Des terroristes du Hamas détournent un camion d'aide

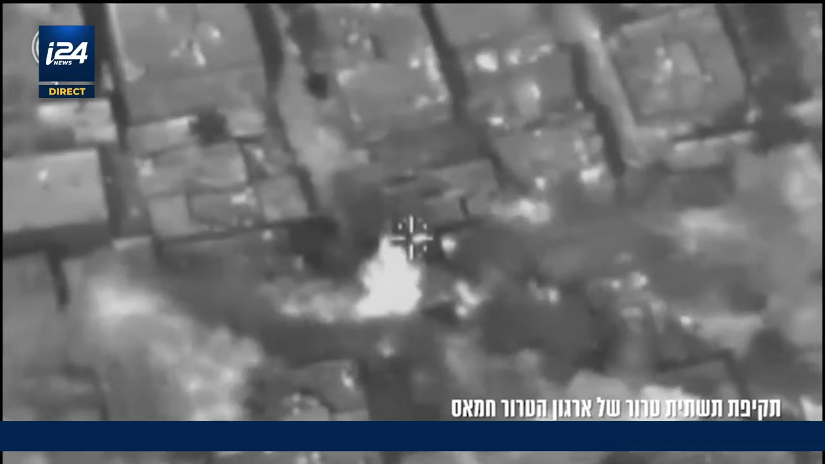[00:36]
centre de commandement et de contrôle du Hamas dans la ville de Gaza.